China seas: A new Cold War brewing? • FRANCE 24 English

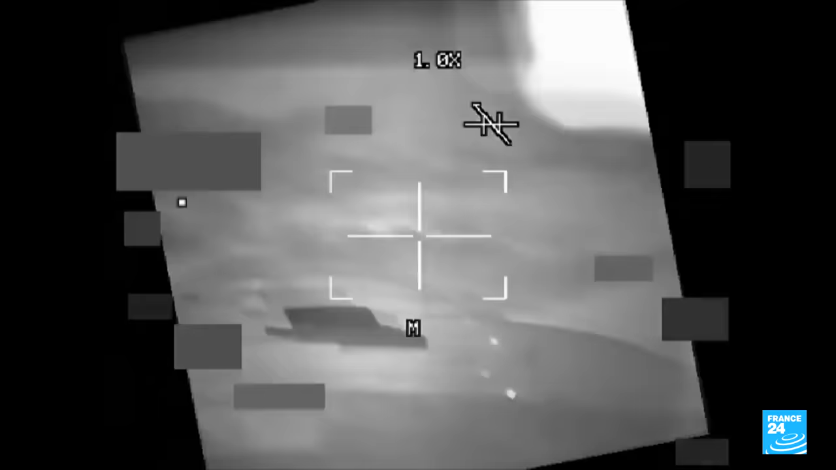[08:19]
In this incident, a Chinese fighter flew just 3 meters from an American bomber in complete darkness.
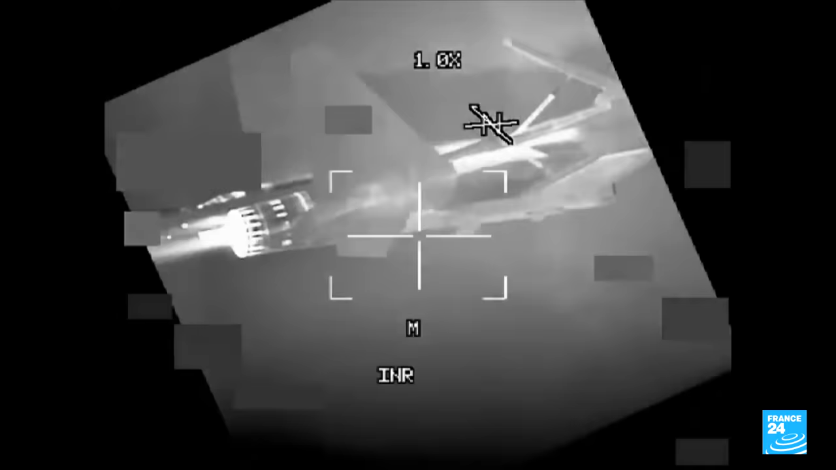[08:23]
This battle for control of the skies is played out almost daily.